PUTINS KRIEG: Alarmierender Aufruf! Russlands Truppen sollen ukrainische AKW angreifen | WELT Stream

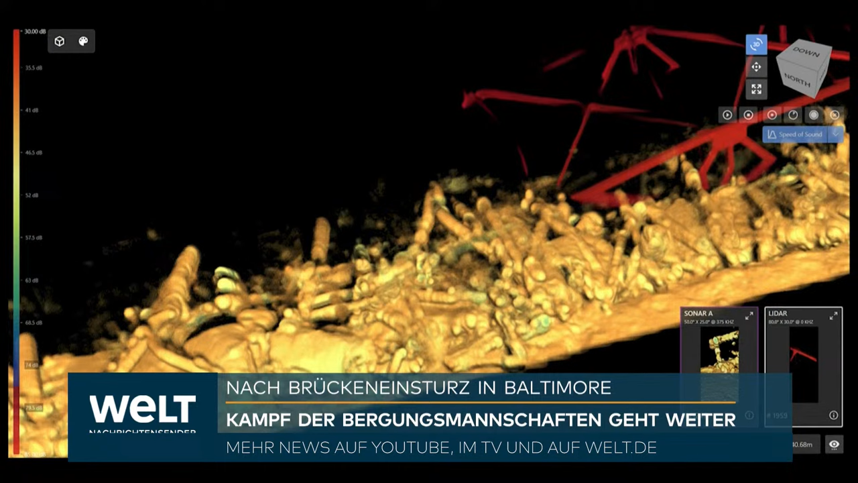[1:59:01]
Es gibt erste Sonaraufnahmen, die Key Bridge auf Grund 20 Meter tief. Wenn man sieht, wie ineinander verwickelte Trümmer sind, beginnt man zu verstehen,
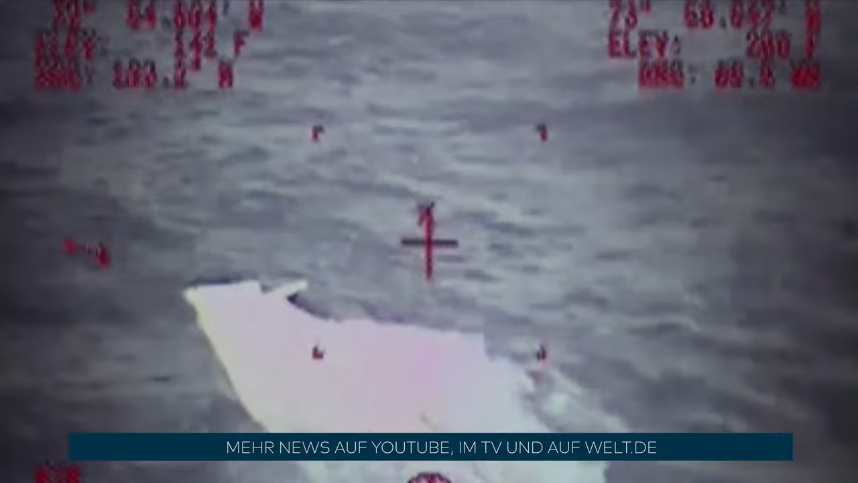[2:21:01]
Ein Hubschrauber der Küstenwache meldet ein Ölteppich und Trümmerteile. Die El Faro musste in der Nähe sein.
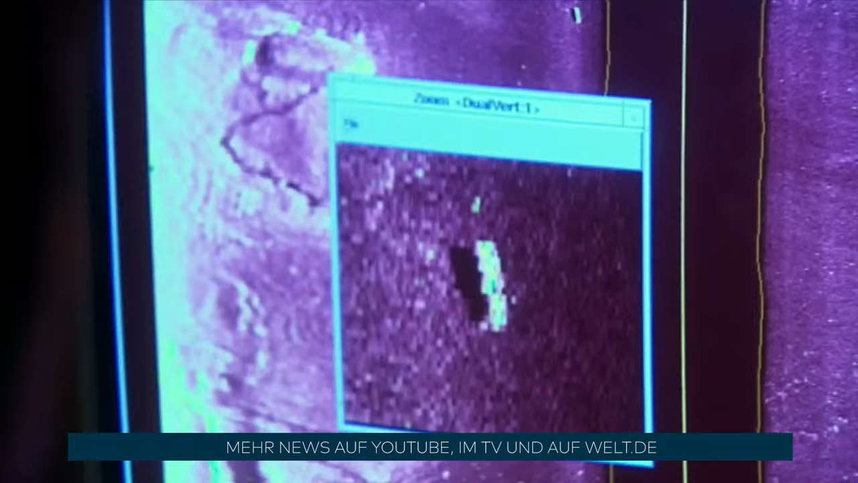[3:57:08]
Das ist sie. Das ist die Hood.
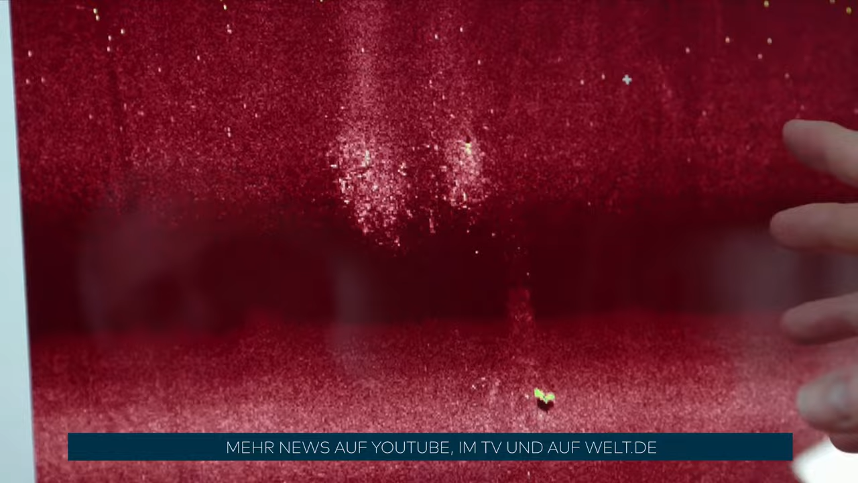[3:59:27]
Aber zwei davon zu sehen, ist ungewöhnlich.
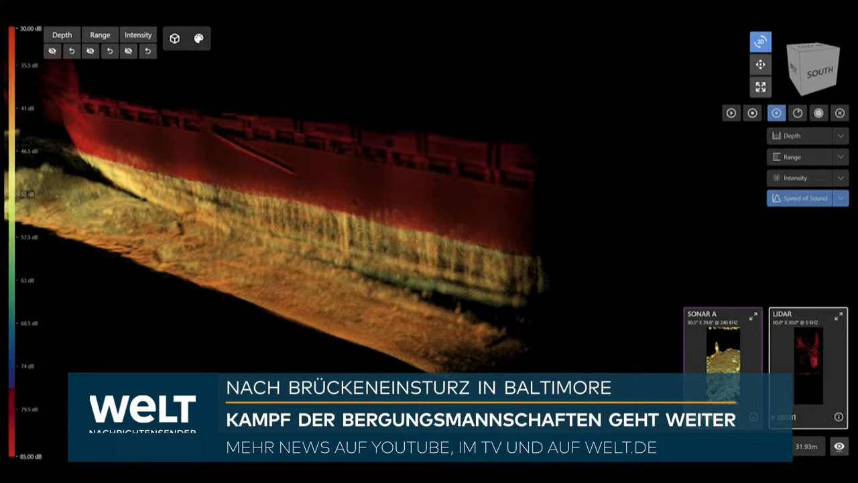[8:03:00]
Es gibt erste Sonaraufnahmen, die Key Bridge aufgrund 20 Meter tief. Wenn man sieht, wie ineinander verwickelte Trümmer sind, beginnt man zu verstehen,